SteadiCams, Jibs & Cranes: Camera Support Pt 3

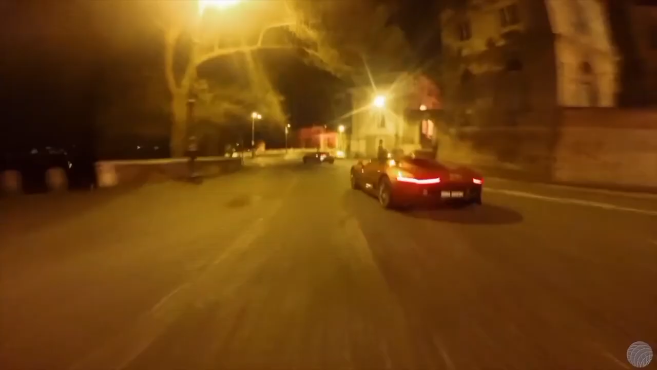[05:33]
to capture the POV of a passenger in the car,